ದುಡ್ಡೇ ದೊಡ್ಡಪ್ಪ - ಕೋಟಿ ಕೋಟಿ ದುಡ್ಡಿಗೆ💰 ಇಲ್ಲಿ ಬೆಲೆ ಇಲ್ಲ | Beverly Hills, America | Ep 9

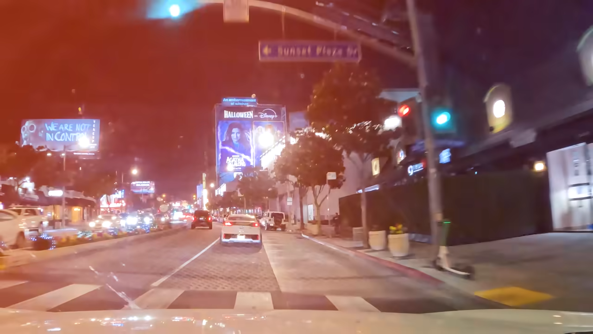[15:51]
ವೆಲ್ಕಮ್ ಟು ದ ಸನ್ಸೆಟ್ ಪ್ಲಾಜಾ ಇಲ್ಲಿ ಲಾಸ್ ಏಂಜಲ್ಸ್ ಬಂದ್ಬಿಟ್ಟು ಸೆಲೆಬ್ರಿಟೀಸ್ಗಳು ಇರ್ತಾರೆ ಅವರು ರೋಡಿಯೋ ಡ್ರೈವ್ಗೆ ಎಲ್ಲಿಗೆ ಹೋಗ್ತಾರೆ ಅಷ್ಟೇ ಶಾಪಿಂಗ್ ಹೋಗ್ತಾರೆ
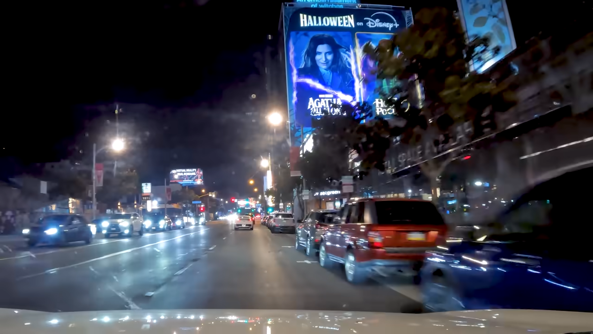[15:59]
ಮತ್ತು ಸಿನಿಮಾ ಅವಾರ್ಡ್ ಇಸ್ಕೊಳ್ಳೋಕ್ಕೆ ಹಾಲಿವುಡ್ ಸ್ಟ್ರೀಟ್ಗೆ ಹೋಗ್ತಾರೆ ಮತ್ತು ಶೂಟಿಂಗಲ್ಲಿ ಹೋಗ್ತಾರೆ
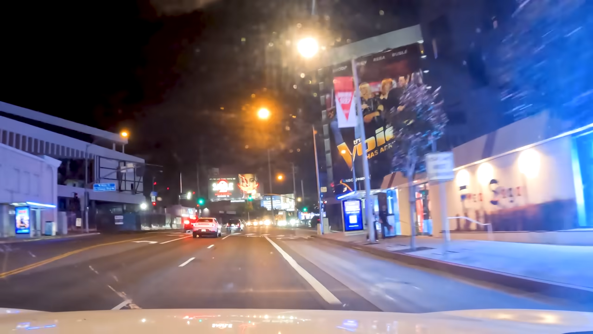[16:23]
ಹೋಟೆಲ್ ಫೇಮಸ್ ಪಬ್ಬು ಡಿಸ್ಕೋ ಇರೋದು ಇದೇ ಜಾಗದಲ್ಲಿ ಮತ್ತೆ ಬಿಗ್ ಬಿಗ್ ಹೋಟೆಲ್ ಚೈನ್ಸ್ ಬಿಕಾಸ್ ಬೇರೆ